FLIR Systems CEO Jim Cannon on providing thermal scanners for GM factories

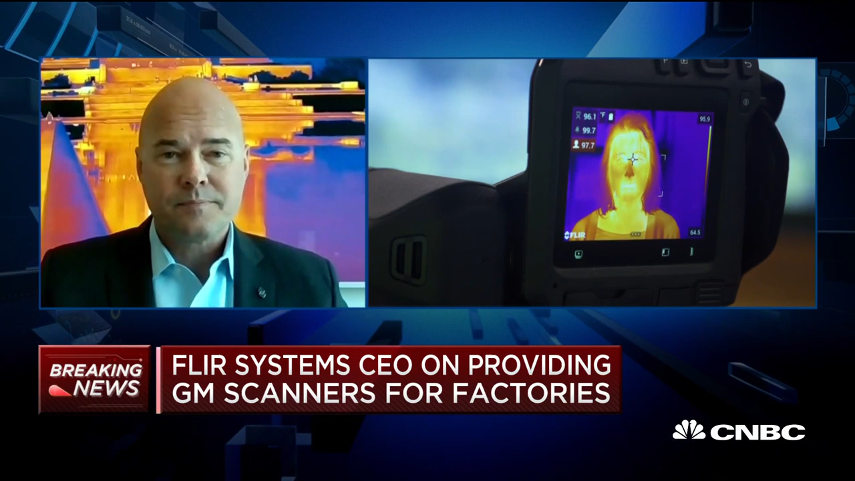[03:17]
And it cannot diagnose or detect the COVID-19 virus. But it can tell you very accurately if you have an elevated skin temperature and screen for those risks. Yeah, Jim, we've seen in terms of the markets,